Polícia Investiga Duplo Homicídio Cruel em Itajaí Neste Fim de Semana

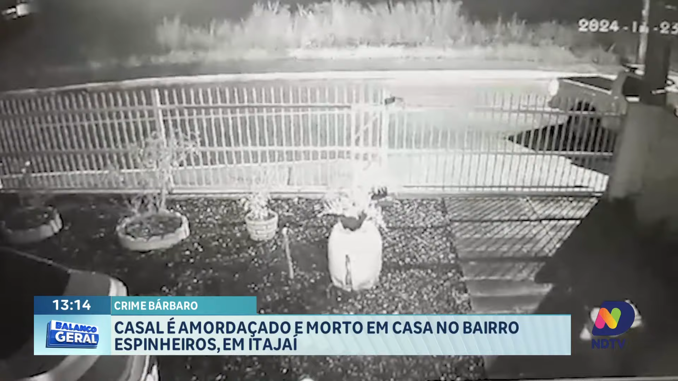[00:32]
Logo depois passa uma moto e também um carro. Em menos de três minutos dá para ouvir o grito da mulher.